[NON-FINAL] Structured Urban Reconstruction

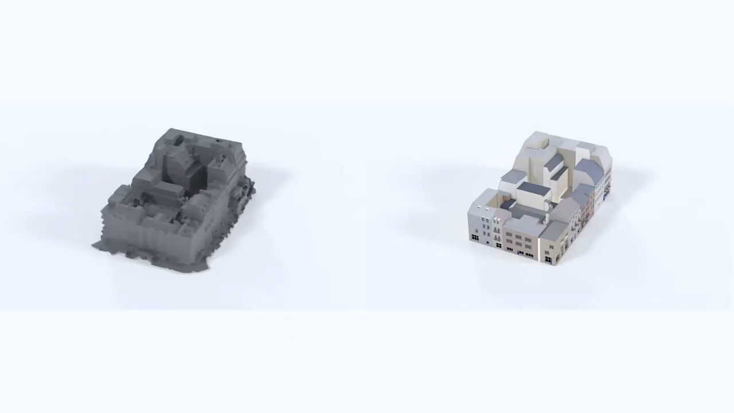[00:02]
We take messy real-world inputs and create a clean,
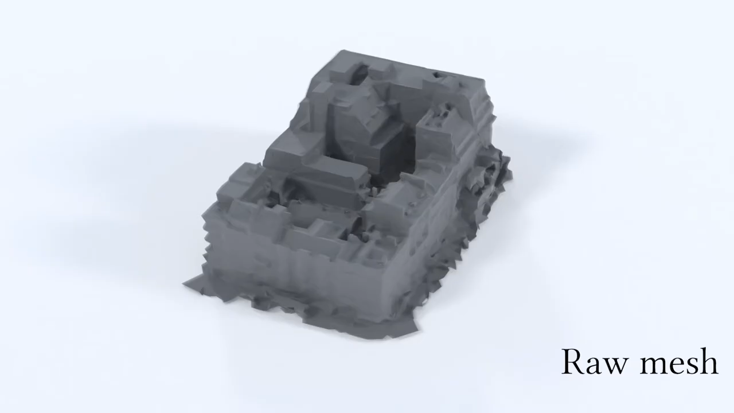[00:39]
We process the mesh and GIS data together.
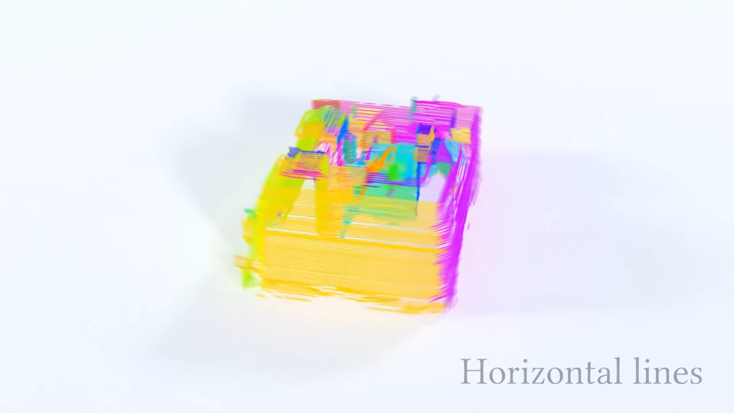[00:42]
First we find a set of horizontal lines and regularize them using the GIS information.
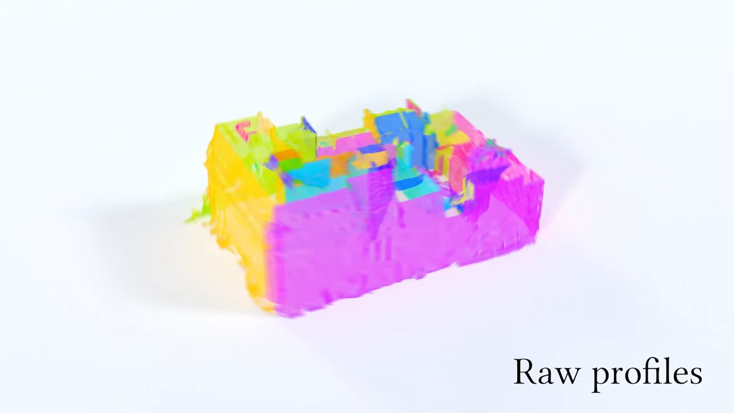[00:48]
Clusters of horizontal lines are used to find sets of raw profiles.